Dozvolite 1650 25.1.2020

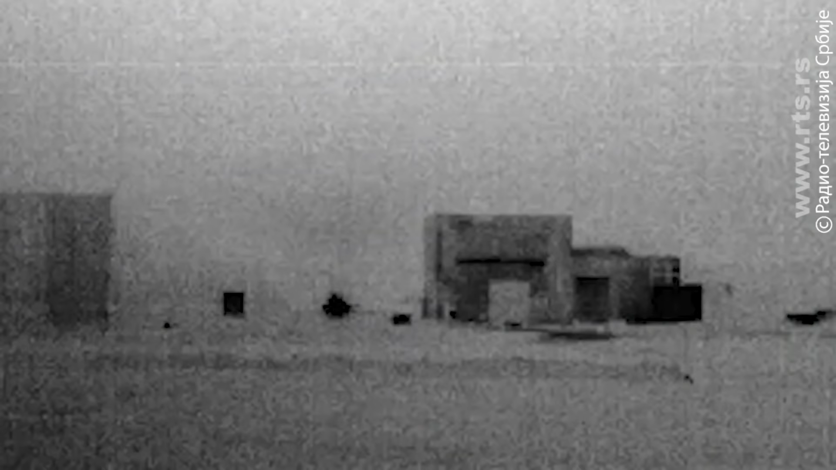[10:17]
termovizijsku kameru koja nam omogućava u noćnim uslovima da izvedemo uspešno gađanje.